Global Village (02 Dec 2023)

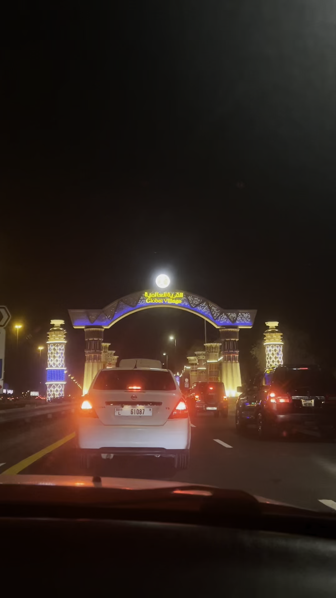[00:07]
Samahan nyo kami at maglilibot kami sa Global Village.
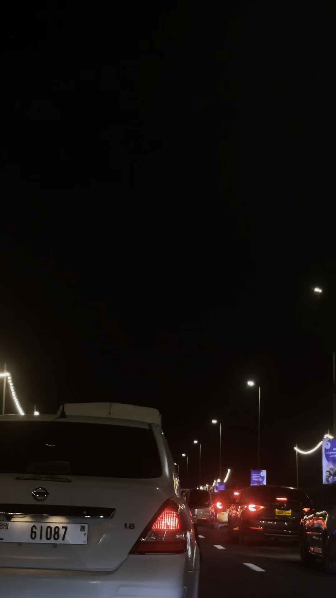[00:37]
Super traffic nga dahil holiday. At sa mga hindi nga pala nakakaalam,